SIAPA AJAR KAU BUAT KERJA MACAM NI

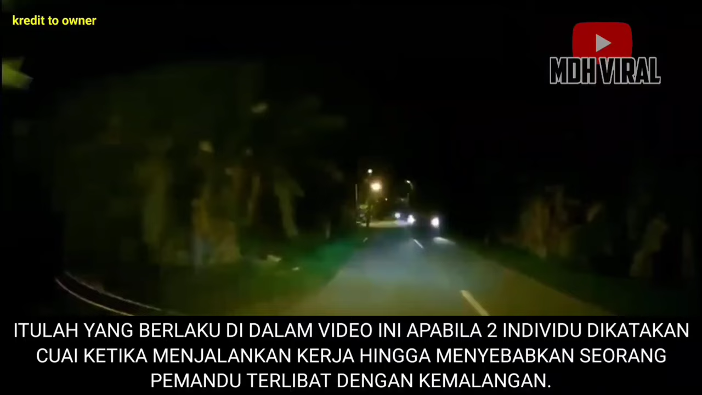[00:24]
Itulah yang berlaku di dalam video ini, apabila dua individu dikatakan cuai ketika menjalankan kerja, hingga menyebabkan seorang pemandu terlibat dengan kemalangan. Kejadian berlaku ketika sebuah jentera padi dan juga lori dikatakan diletakkan di atas